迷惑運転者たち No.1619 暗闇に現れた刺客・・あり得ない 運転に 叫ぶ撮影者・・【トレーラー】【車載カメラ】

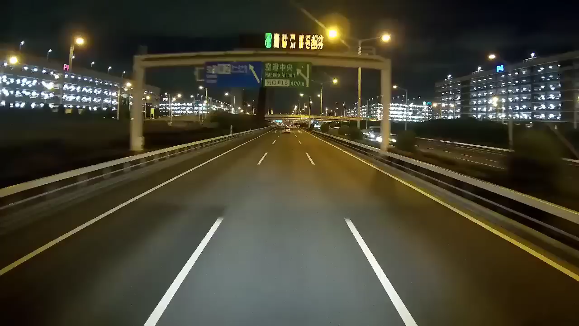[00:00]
なんかいるな。なんだろうね、今日はね。変な、わけのわからねえ路地が。故障なのかこれ。